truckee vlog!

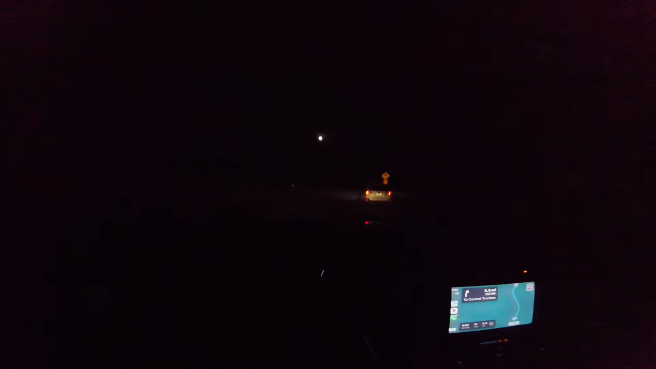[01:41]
it to uh truckie i'm probably about three miles out so yeah i finally made it after what two and a half hours yeah two almost three hours yeah almost three hours i'm here yep the moon's up there cars everywhere i said yeah we're 10 minutes out